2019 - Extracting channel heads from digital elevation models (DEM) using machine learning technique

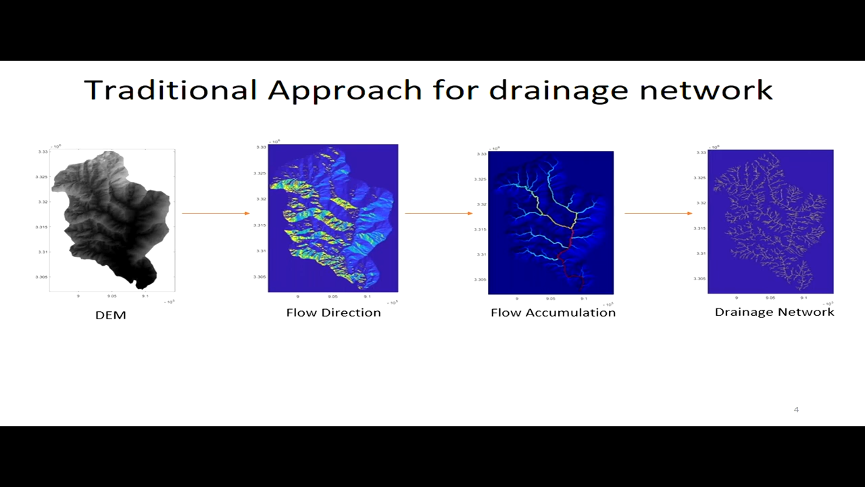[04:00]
So I'll explain how we extract this information. Now, based on this flow direction values, we extract the flow accumulation values for each of the grid cells. And then we put some threshold value.
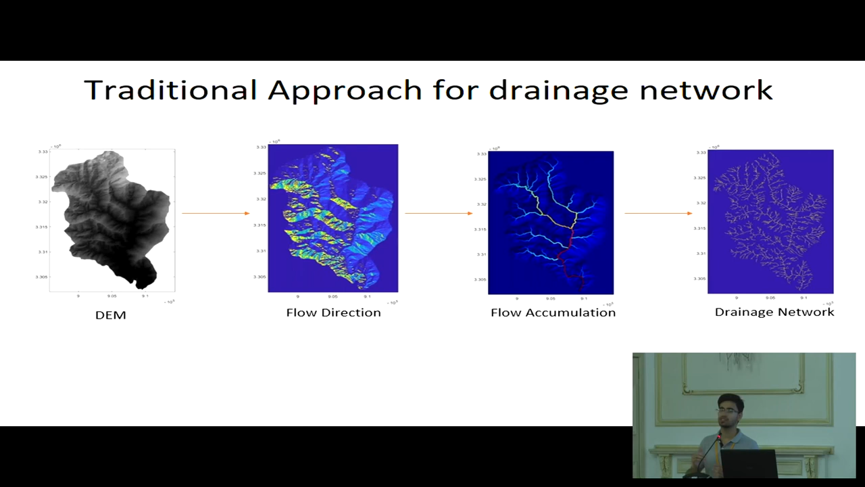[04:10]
And based on that threshold value, we extract the drainage network for any particular basin.